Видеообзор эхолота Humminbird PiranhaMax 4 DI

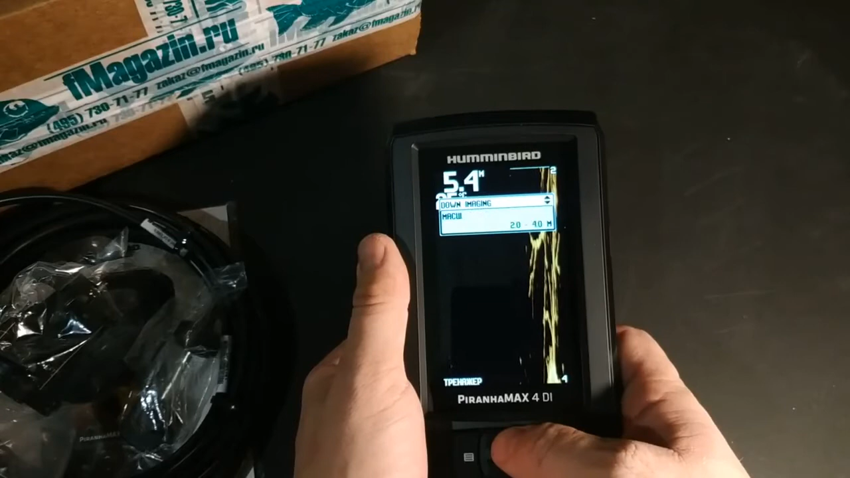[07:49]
здесь у нас масштабирование лучше отключить.
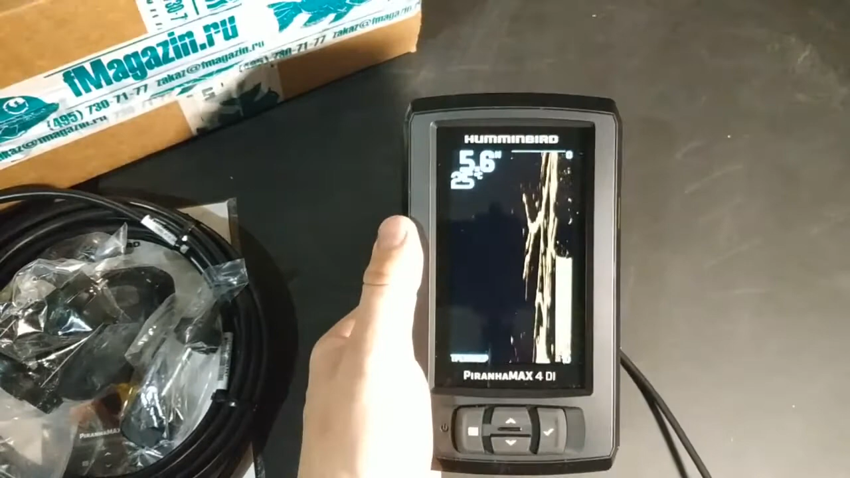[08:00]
в чем преимущество данного эхолота в отличие, допустим, от эхолота классического именно при просмотре структуры дна.
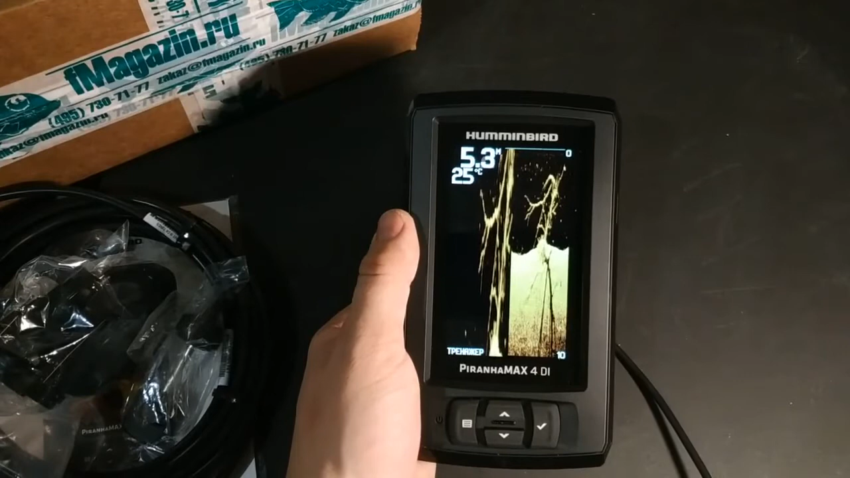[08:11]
On screen: water 25°C
Как правило, классические эхолоты, они идут с лучами. Лучи у нее более узкие, чем 80 МГц, соответственно, и 200 МГц,
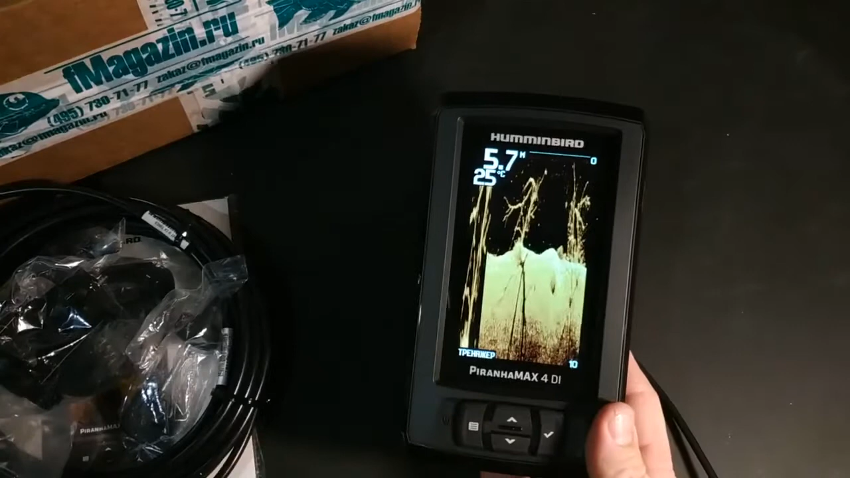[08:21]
On screen: water 25°C
соответственно, чем меньше у нас как бы килогерц, точнее, извините, я изначально сказал мегагерц, чем меньше килогерц у нас, тем луч у нас шире.
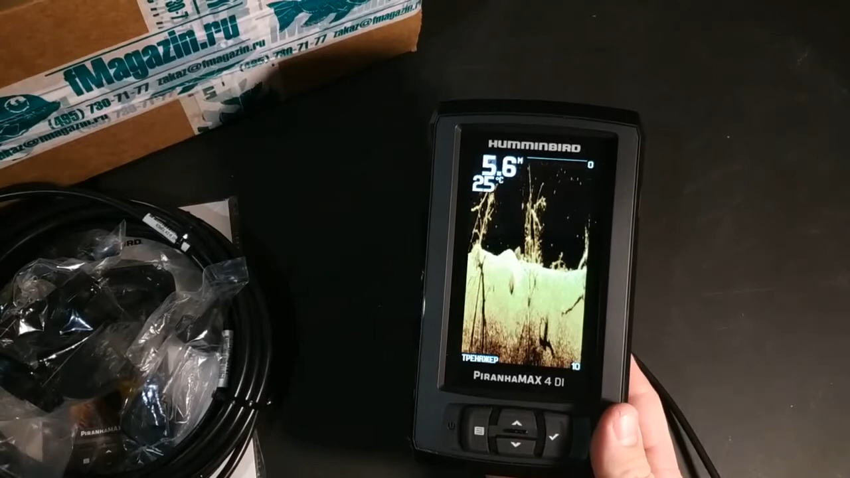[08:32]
On screen: depth 5.6 m
То есть, при 80 килогерцах луч у нас имеет большой конус и охватывает большую площадь дна. Соответственно, чем больше охватываются площади, тем больше мы можем увидеть рыбу. Это хорошо при поиске стайных рыб, беле, например. В моем случае я приобретал эхолот для, опять же, повторюсь, большего изучения дна, и для изучения донного рельефа как раз-таки подходят эхолоты с большей частотой.
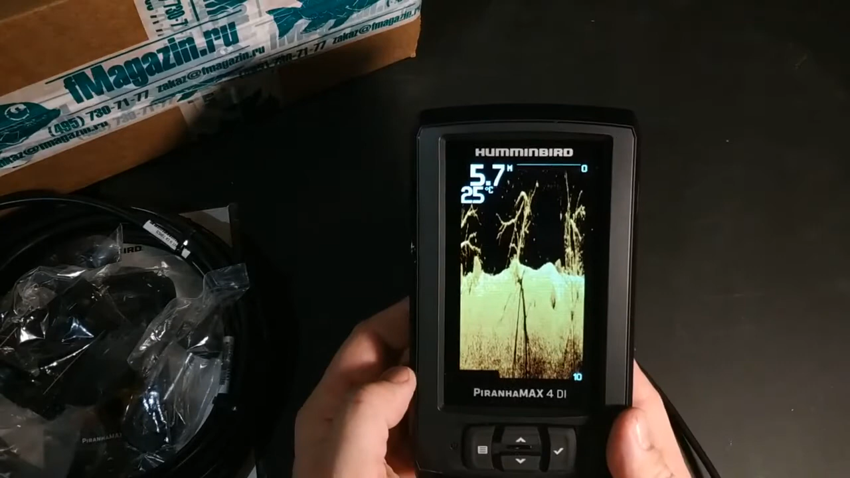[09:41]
On screen: depth 5.7 m, water 25°C
Вот видно ветки, всевозможные, скажем так, коряжки. также от веток видно падает тень. Советую при приобретении эхолота покататься, скажем так, где-то желательно на знакомых участках водоема, где вы знаете какой рельеф, либо знаете где лежат коряжки, и посмотреть как эхолот будет это все отрисовывать, чтобы примерно иметь представление и ориентироваться по эхолоту. То есть, когда мы проходим над препятствием, у нас картинка сразу же не показывает. Немножко мы отходим от препятствий и на картинке как раз-таки оно начинает появляться, будь то коряга, либо что-то.
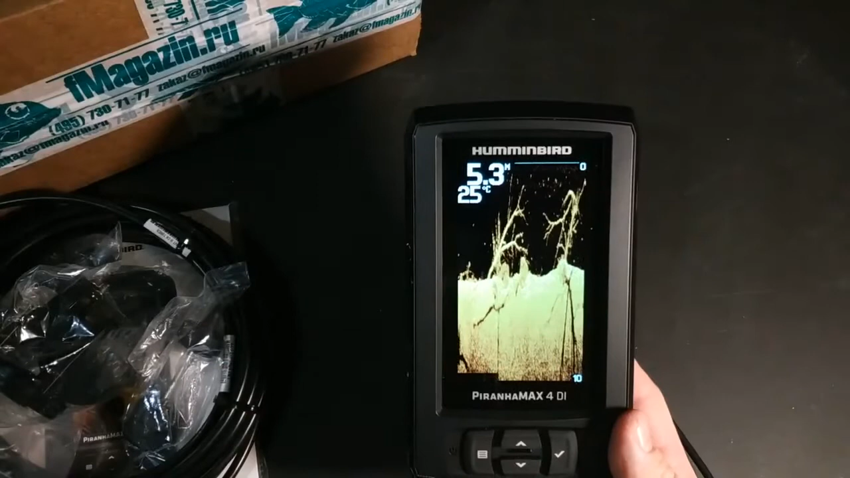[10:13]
On screen: depth 5.3 m, water 25°C
Так как, как правило, датчик эхолота устанавливается сзади лодки, то как только попадает какой-то предмет в луч, например, и начинает прорисовываться это все у нас на экране.
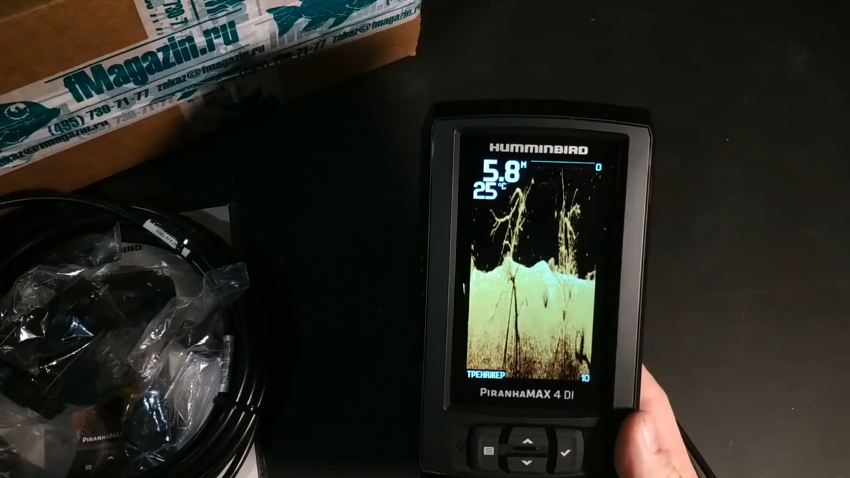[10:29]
On screen: water 25°C
То есть, соответственно, лодка у нас как правило проходит над этим местом и только потом у нас появляется отображение.
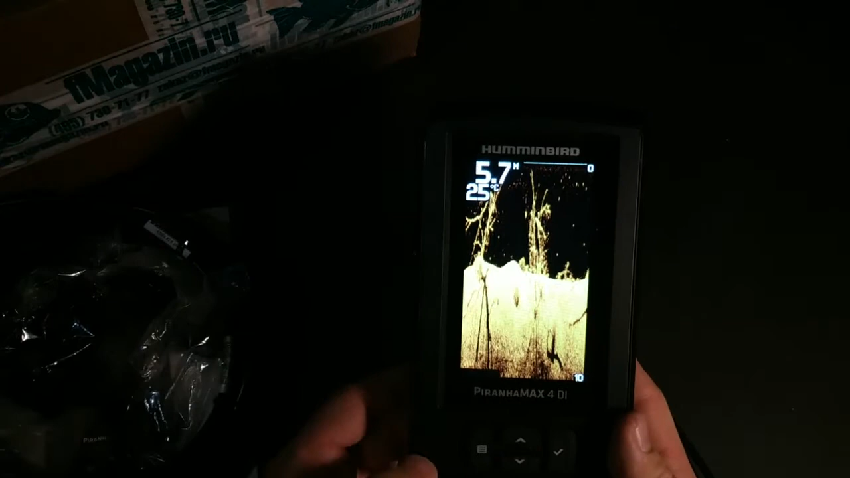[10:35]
То есть, вот таким вот образом это все рисуется.
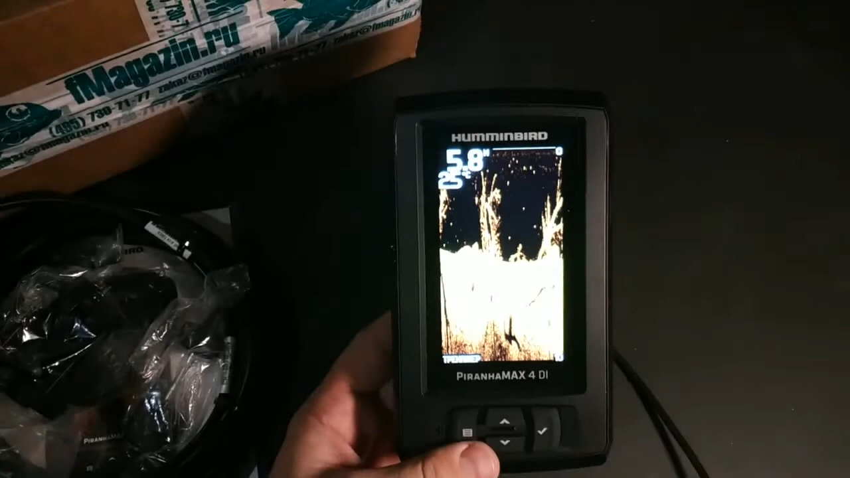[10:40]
Конечно, нужно все изучать более подробно.